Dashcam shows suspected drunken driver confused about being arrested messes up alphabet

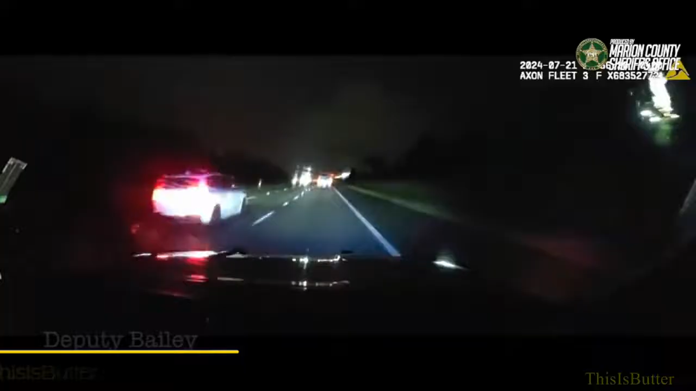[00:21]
About a half a mile from 27. We're still going north for southbound. Alright, he's all over the road. He's riding in the shoulder now. About 80.